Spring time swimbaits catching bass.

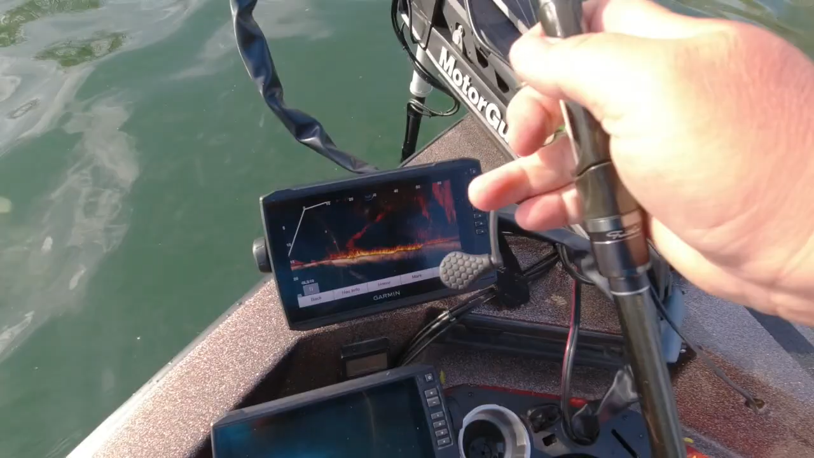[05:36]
dude look at these were the ones that were following my swim bait right there there was like four or five of them